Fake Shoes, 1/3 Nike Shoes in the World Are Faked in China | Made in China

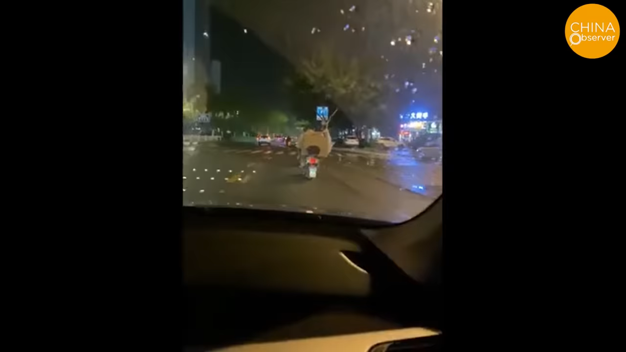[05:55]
Many riders carry cartons in and out on their bikes.